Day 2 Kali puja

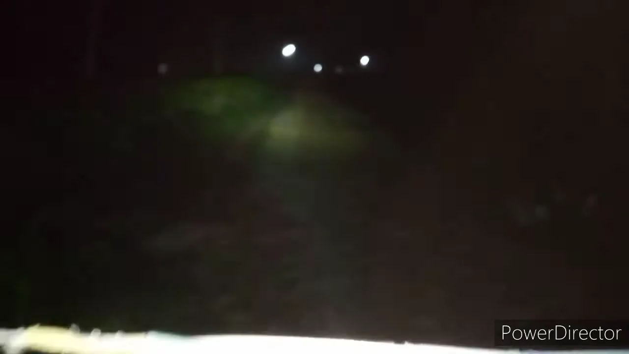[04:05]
তো দেখিছে এতিয়া ৰাতি গৈ আছোঁ, ৰাতি গৈ আছোঁ ধুনীয়াকৈ।